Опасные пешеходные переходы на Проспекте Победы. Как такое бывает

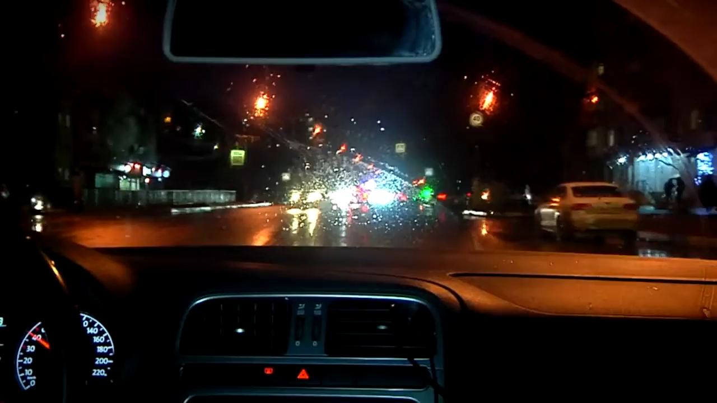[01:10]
Дорожных знаков в потемках не видно, так же, как и людей. Ситуацию усложняют припаркованные рядом с пешеходными переходами грузовые автомобили. Они закрывают обзор для автомобилистов. Поэтому, когда пешеход выходит на зебру, его просто-напросто не видно.
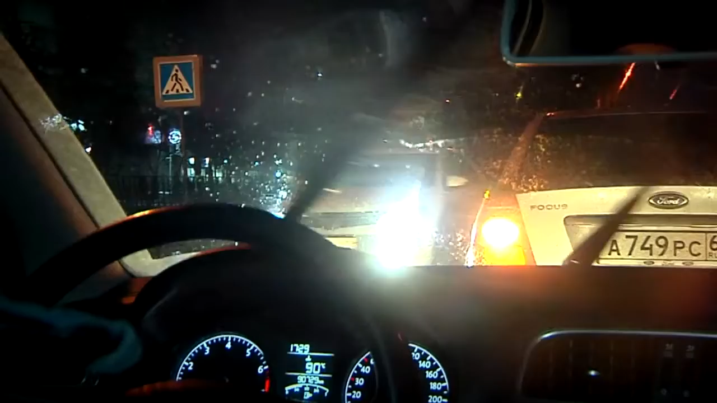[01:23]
Невидимость открывает. Когда человек идет, не видно.